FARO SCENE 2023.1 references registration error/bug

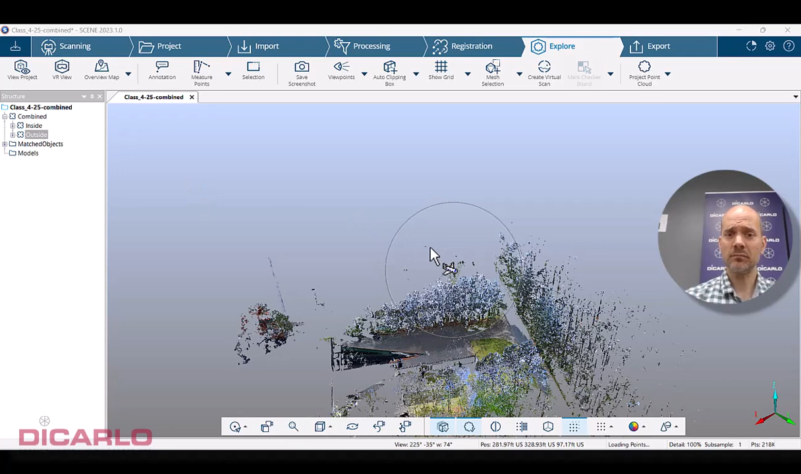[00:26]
So I have an inside cluster up here and I have an outside cluster down here.
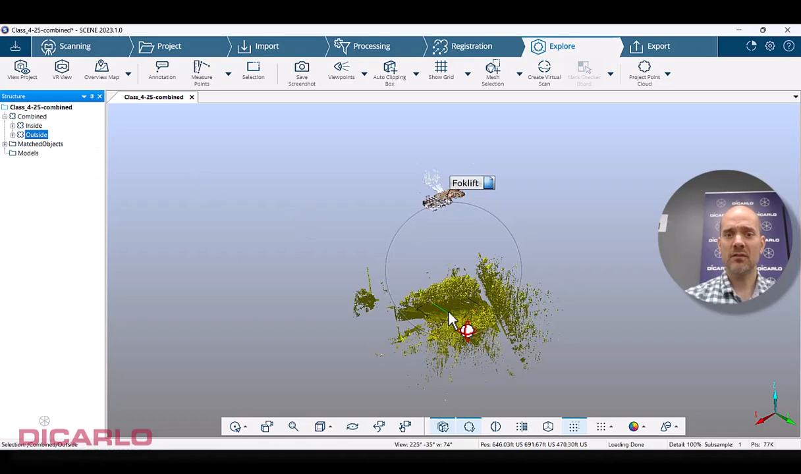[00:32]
They obviously should be in the same space.
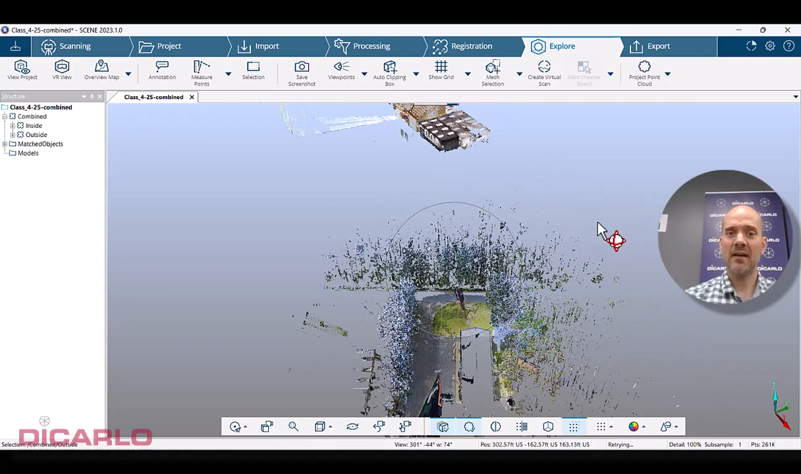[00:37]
My idea and how I approached this project was I had control, I had checkerboard targets on the inside scans and I had a couple of spherical targets on the outside and they were all on the same coordinate system. The coordinate system is driven by the input of my references so I'm going to input my actual references.
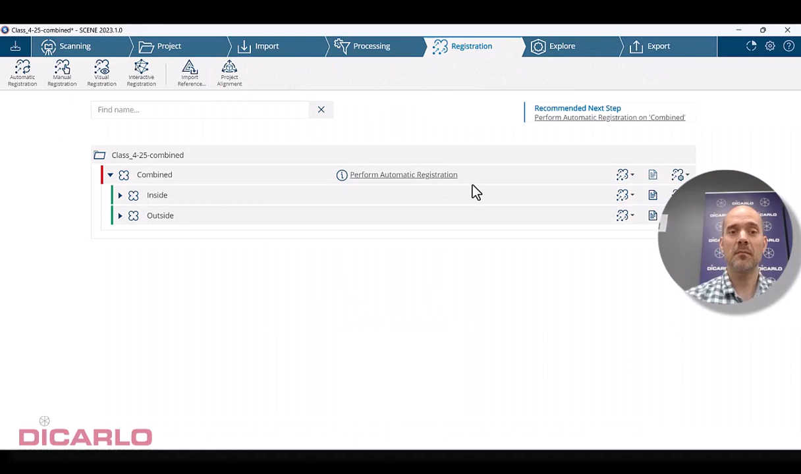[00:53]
We'll hit this. Right now the references have been imported so I can proceed.
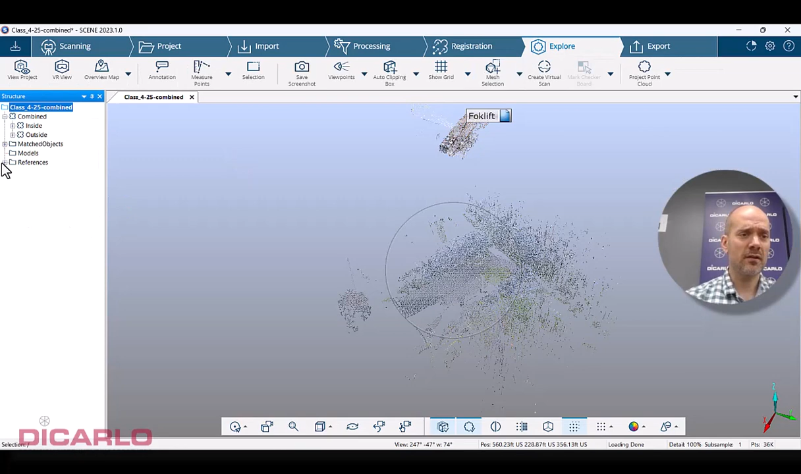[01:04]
Let me just verify that they all look okay. Yeah that's my 10,000, 5,100 coordinate system so unit wise it's okay. Obviously they're definitely not where they should be.
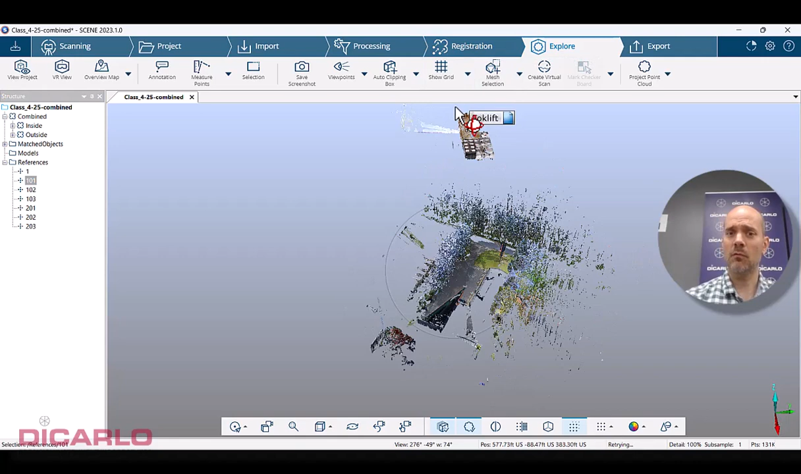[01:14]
Let's do a quick registration here. Start registration.
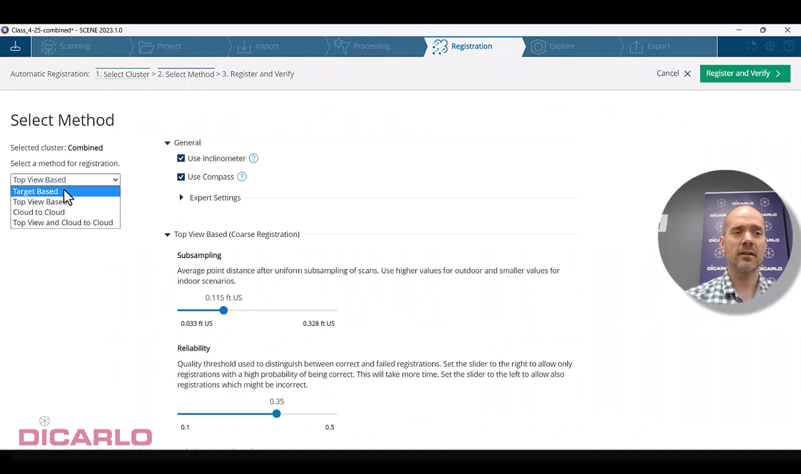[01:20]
It's a top view based registration. I'm not going to change any of the default values here. Register and verify.
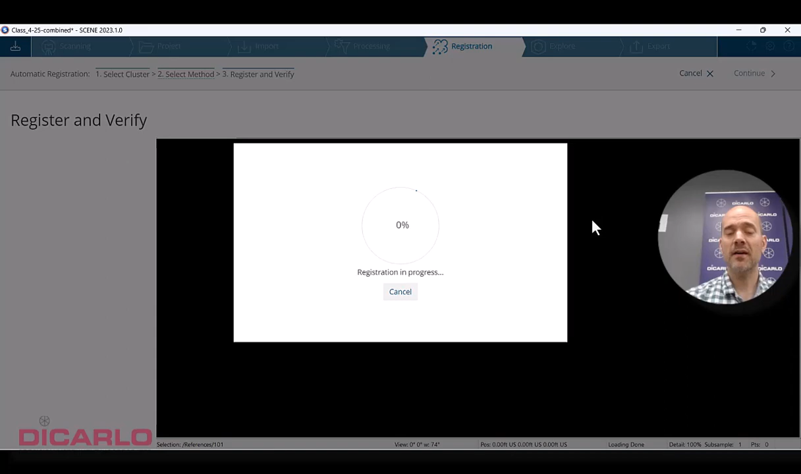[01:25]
This will work.
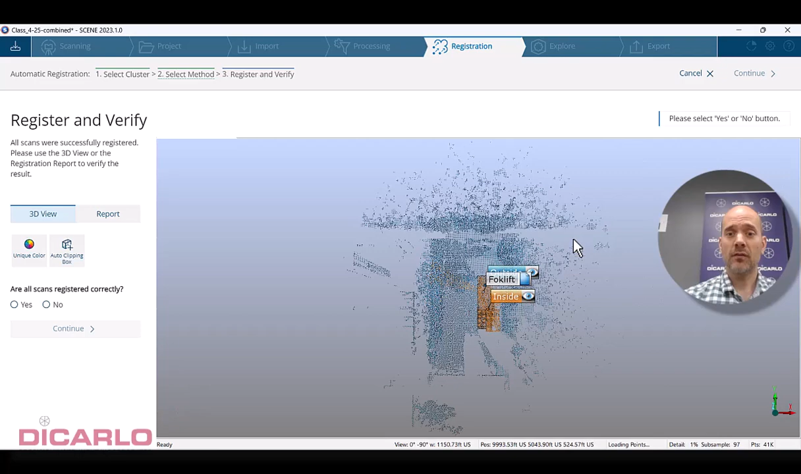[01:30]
So you'll notice that everything's now what it should be. If we look at it from a 3D perspective,
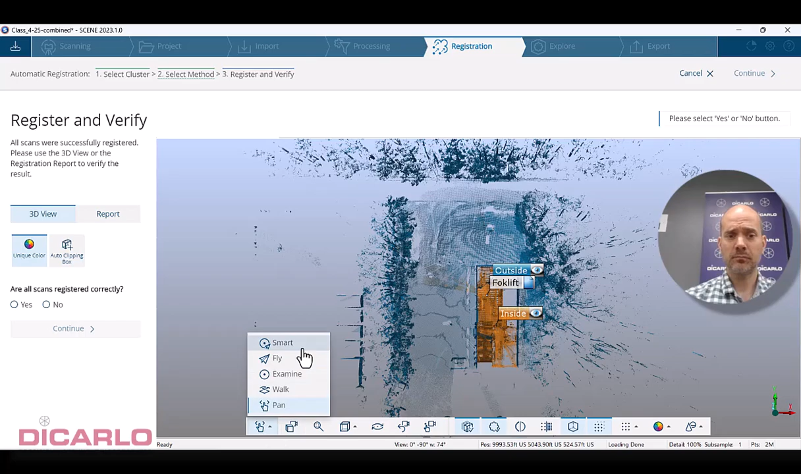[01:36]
you'll see we don't have that crazy change in elevation of our actual data.
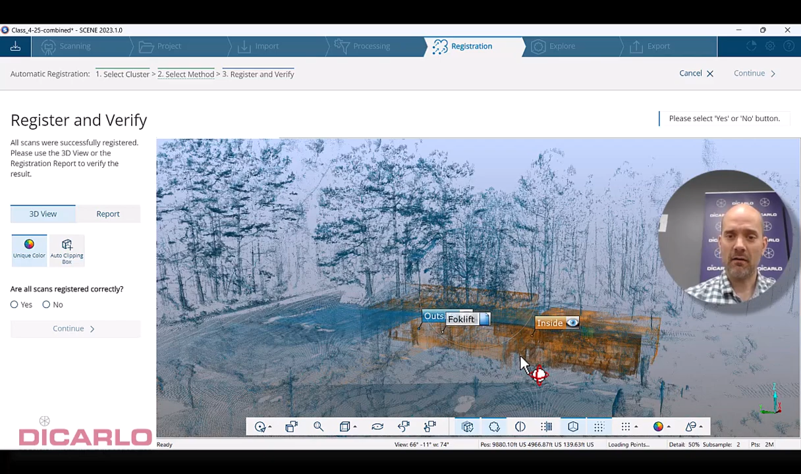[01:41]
It looks okay but you'll go into the report and you'll see blank and this is what is frustrating.
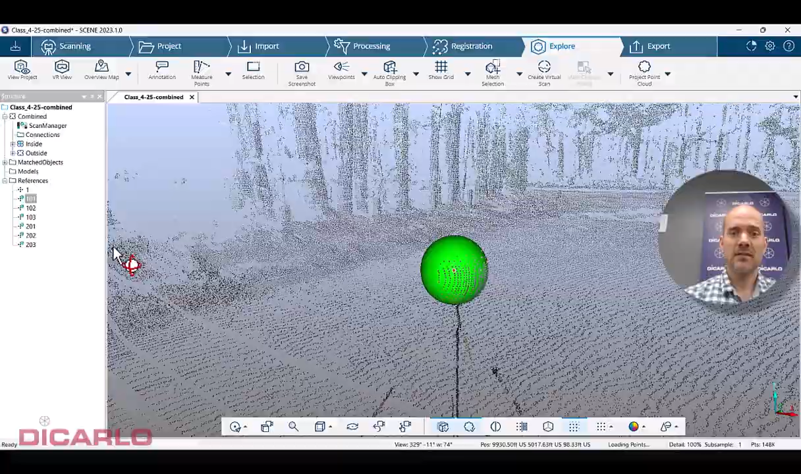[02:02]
If we find any of the checkerboard targets which were inside, they also look okay.
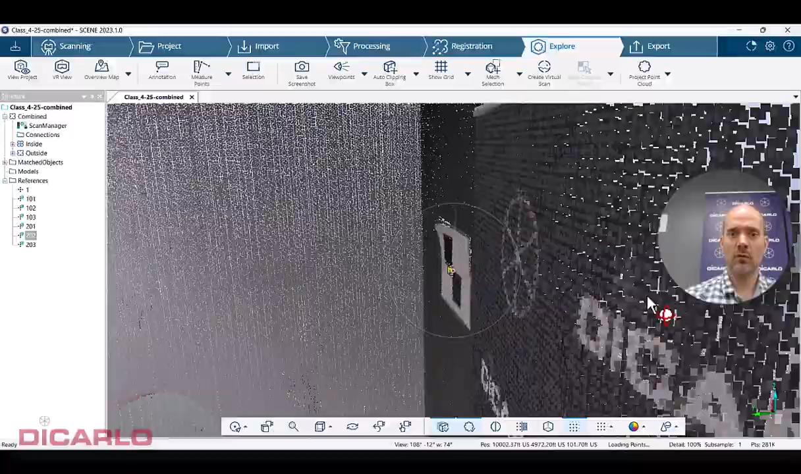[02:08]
Hold on. It's in the wrong position. There we go.
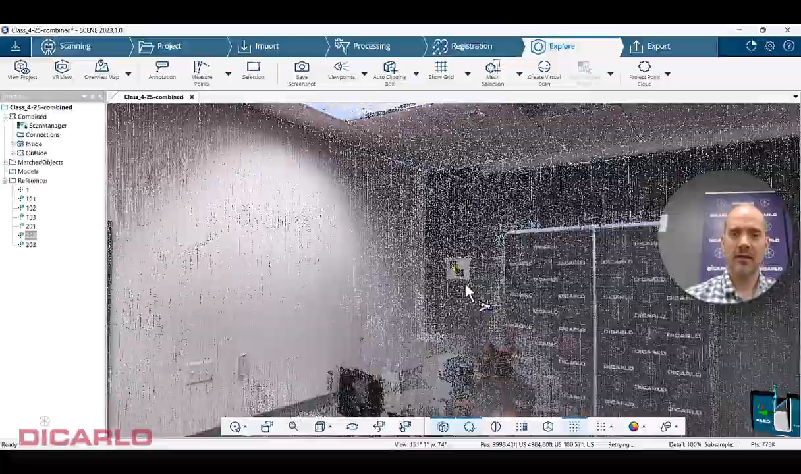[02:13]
It's okay. If we fly through, you can see that the inside is actually really matching outside.
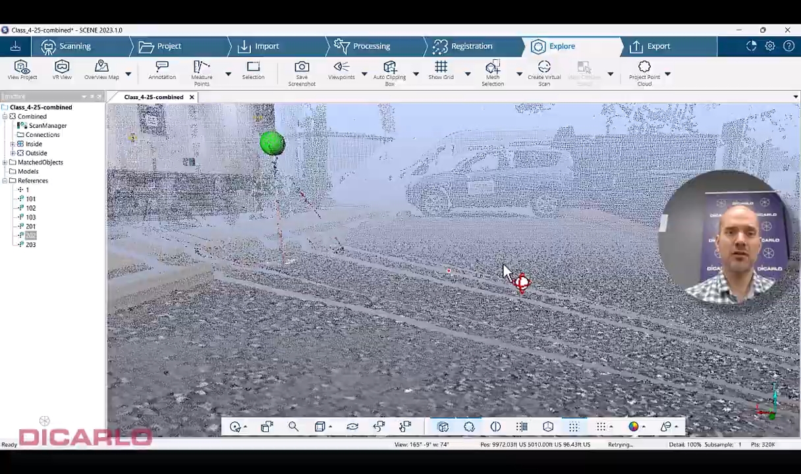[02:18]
So I'm very happy with this. I just don't have any numbers to report with this thing.
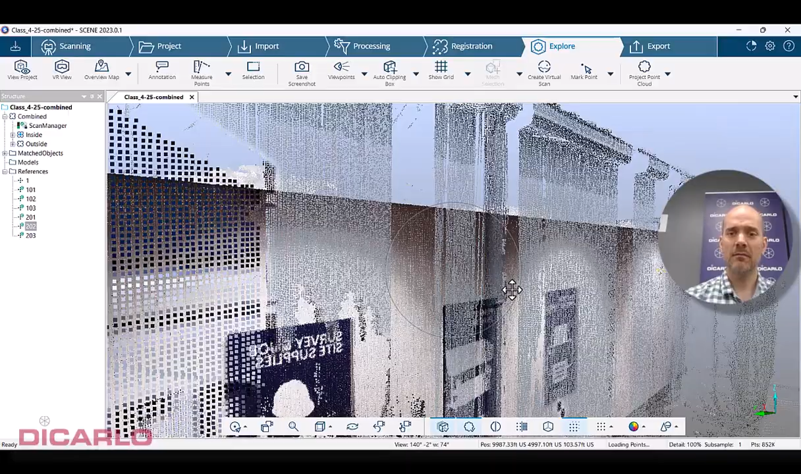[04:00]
So this populates the numbers in the actual report. Meaning if I now save it generated report statistics,